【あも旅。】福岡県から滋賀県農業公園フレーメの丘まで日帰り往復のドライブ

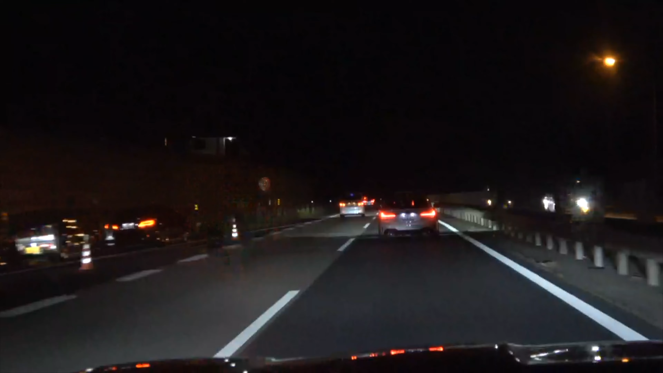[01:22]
広島県に入りましたが渋滞が始まりました小谷サービスエリアに入ります
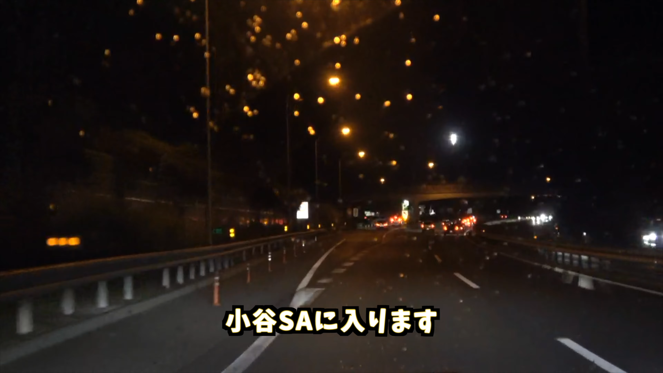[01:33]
倉敷ジャンクション瀬戸中央道と分岐します白鳥パーキングエリアに入りますサイレンを鳴らし赤色灯をつけてパトカーが抜いていきました
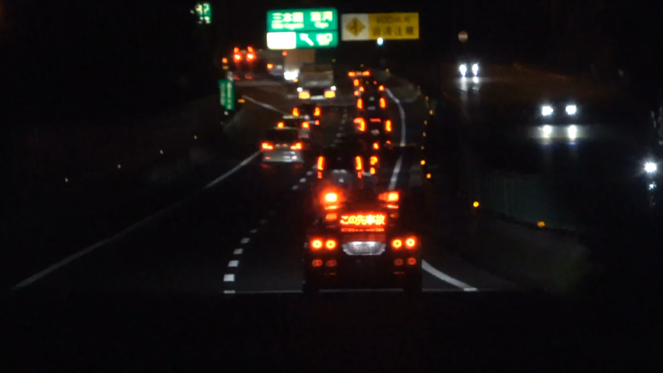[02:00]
まもなく直進多くを万葉道、新明神、大阪、中国道方面と分岐します
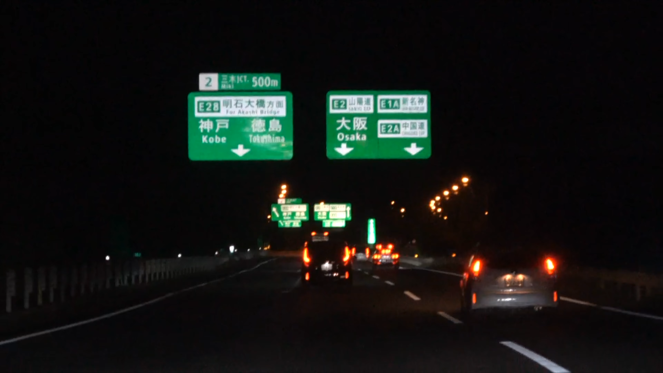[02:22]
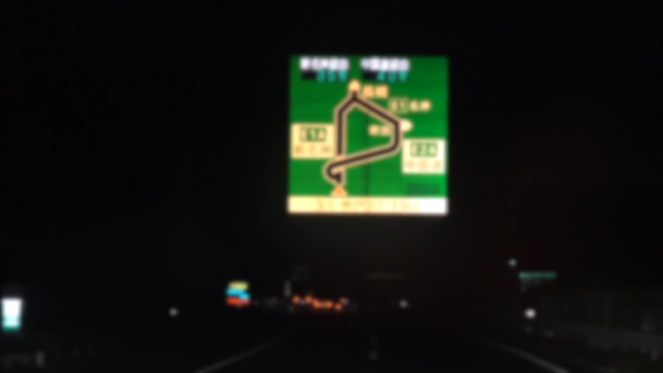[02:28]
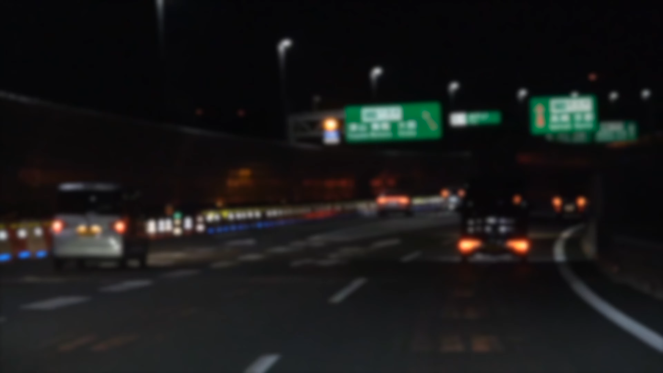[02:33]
神戸ジャンクション神明神道を通ります
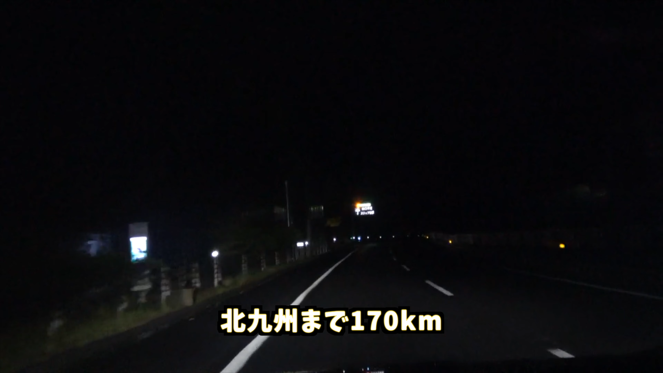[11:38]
北九州まで170キロ山口県に入りました